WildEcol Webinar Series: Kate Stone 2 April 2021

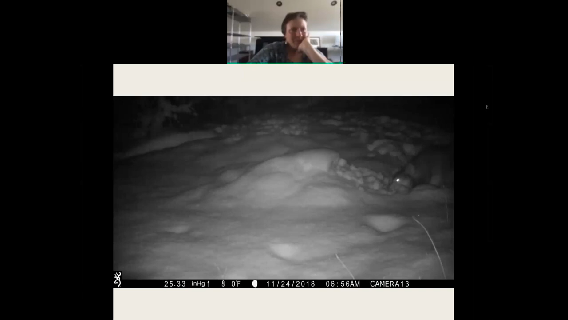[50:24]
So this actually, an entire wolf pack came. This was an elk, from an elk harvest.